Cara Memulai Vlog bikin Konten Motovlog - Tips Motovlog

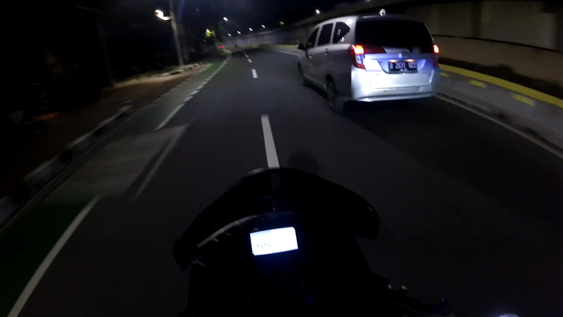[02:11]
Tutor punya ayang bang. Riding selalu sendirian mulu aja ya jay. Bahas tentang motovlog kali ya. Mungkin dari kalian ada yang nanya, kan kemarin kalau nggak salah ada yang nanya ya, bang, coba jelasin bang cara lu ngevlog gimana bang dari awal sampai lu ngevlog. Ya sebenarnya kalau dari awal tuh kita harus ada baterainya dulu ya cuy, maksudnya baterainya dari action cam ini, dari kameranya full ya cuy.
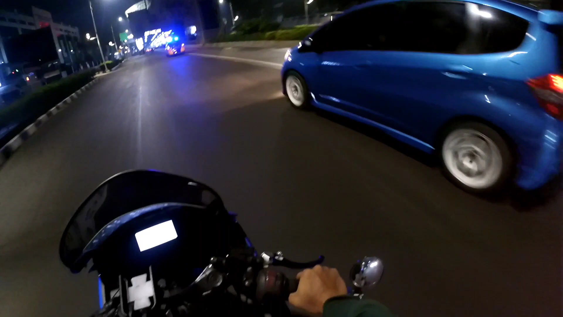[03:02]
Kalau udah ada memori tinggal kalian pasang aja. Memorinya itu ya minimalnya ya minimal 16 GB lah.
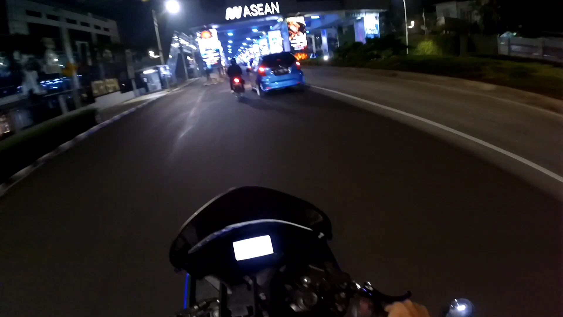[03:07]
Kalau enggak 32, kalau enggak 64.
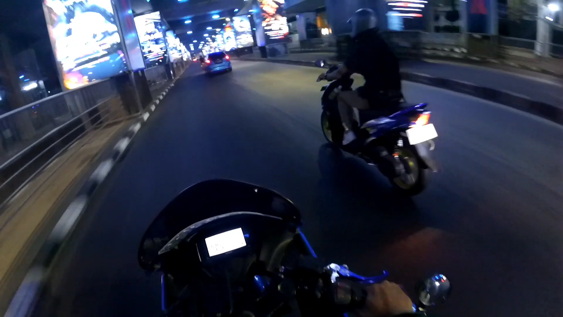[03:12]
Kalau gue ini 64 guys. Kalau 64 itu enaknya ngerekamnya bisa lama guys, gak cepet habis penyimpanannya.
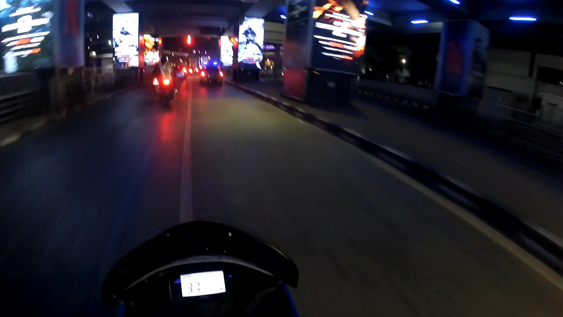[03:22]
Anjay polisi ngap. Pelan-pelan pak sopir, pelan-pelan.
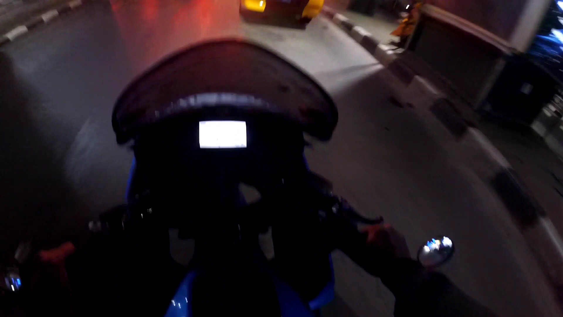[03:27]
Ada polisi guys. Gak ditilangan gua. Enggak lah, misi pak, nelpot racing pak.
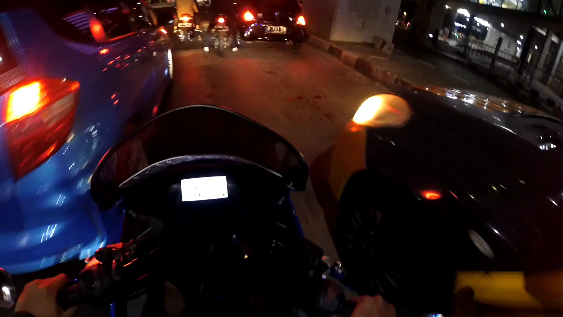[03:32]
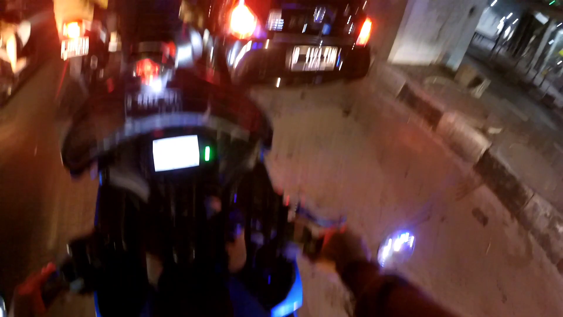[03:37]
Saya spion ada pak, cuman nelpot racing doang sih. Nah tadi apa yang disiapin, baterai harus full. Kedua memori, memori tuh wajib banyak ya guys. Sudah malam gaskan aja guys. Terus apa ya, kalau biar buat bacot itu wajib ada mic ya, mic eksternal, jadi bisa dicolokin gitu guys. Ya udah, kalau semua udah siap, udah terpasang di helm.